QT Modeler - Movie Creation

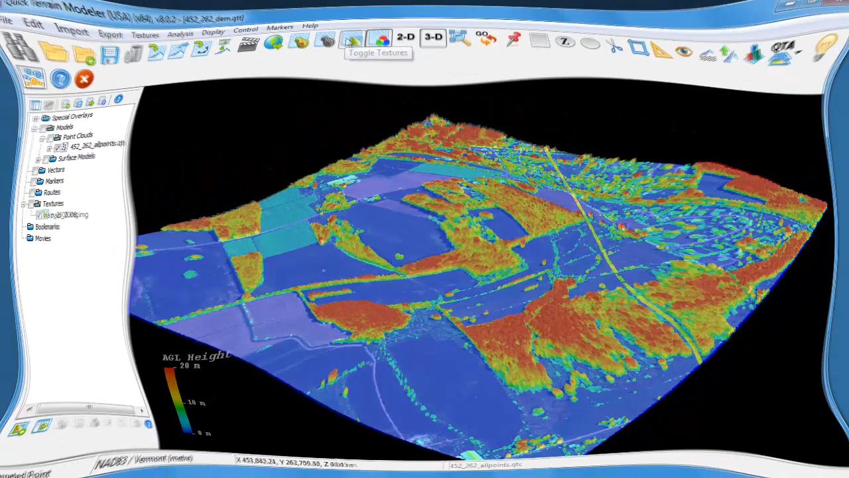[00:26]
I'll begin by creating a space to edit my movie. I'll right-click on Movies and click Create New Movie. Once my movie's created, I'm going to create bookmarks.
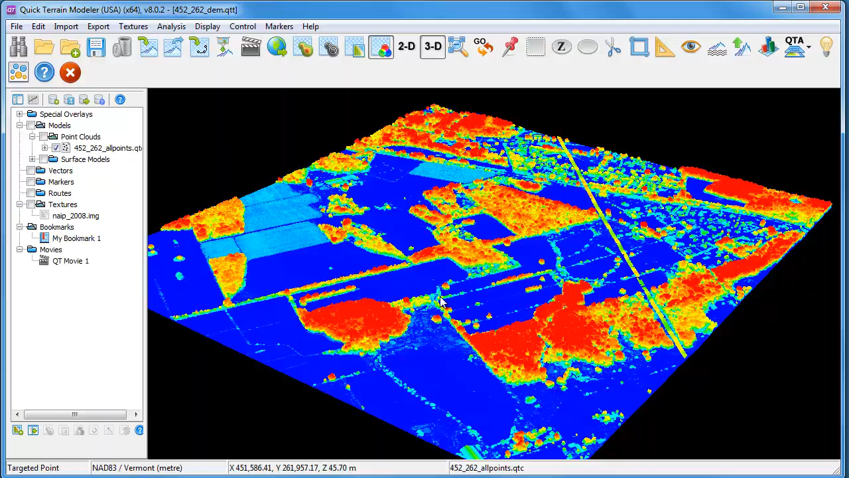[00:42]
Each bookmark will represent a stopping point in the movie. In this particular example, I'm interested in highlighting vegetation conditions along this utility line.
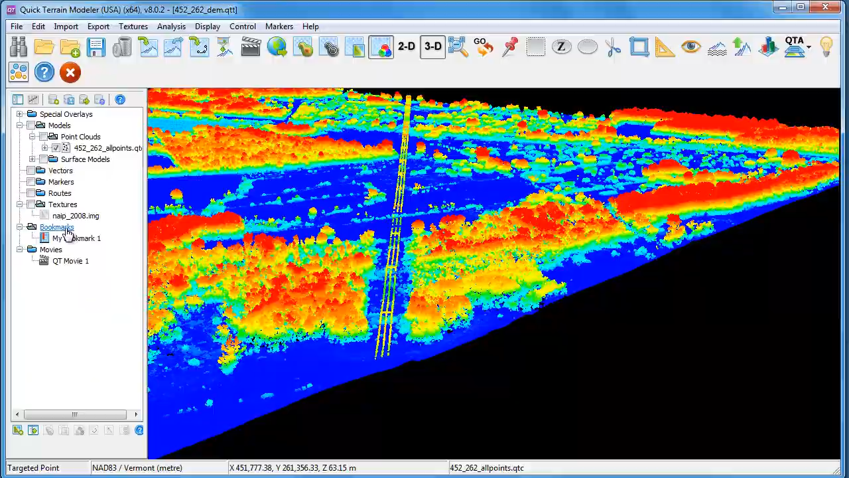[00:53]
I'm creating bookmarks at key points along the utility line that shows places where we have vegetation encroachment issues.
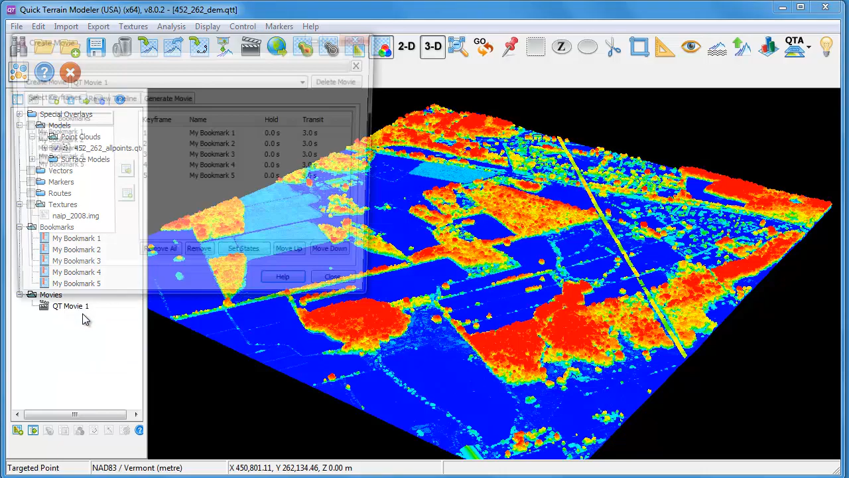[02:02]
For example, for my first keyframe or bookmark number one, I might want to have the imagery displayed to provide a better overview for the end user.